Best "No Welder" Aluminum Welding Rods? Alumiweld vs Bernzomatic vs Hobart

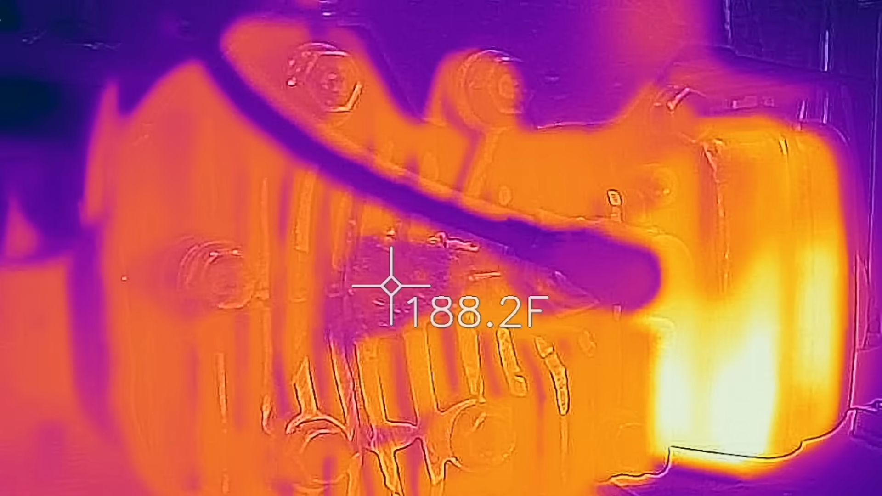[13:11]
On screen: spot 188.2°F
According to the thermal imaging camera, the repair area is a lot cooler than the surrounding cylinder head material.